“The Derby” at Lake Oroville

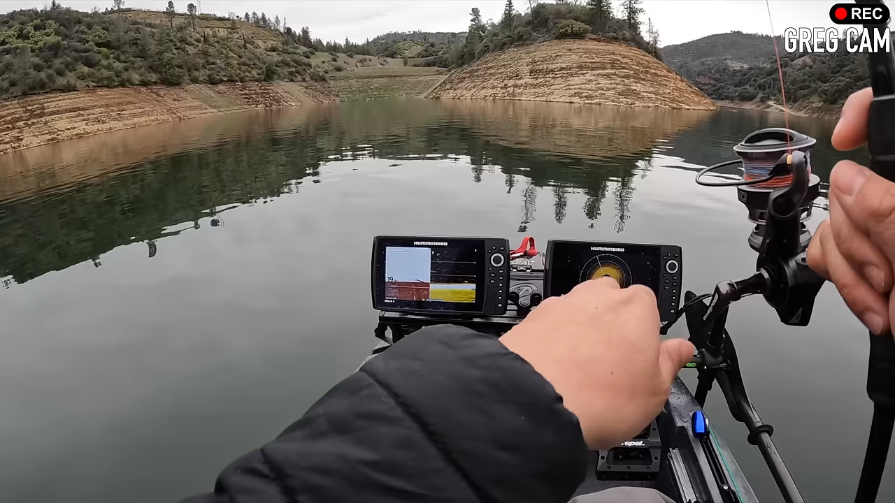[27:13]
Oh, there's some fish on this point. Subtle bite. Real subtle.